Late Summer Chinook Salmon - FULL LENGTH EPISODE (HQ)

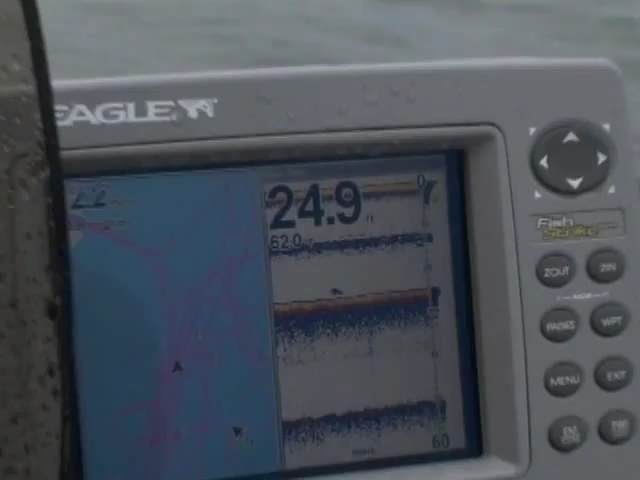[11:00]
And you'll see on the graph here that we've got a lot of plot trails where we're just working our way back and forth along a stretch of water, anywhere between 20 and 30 feet of water.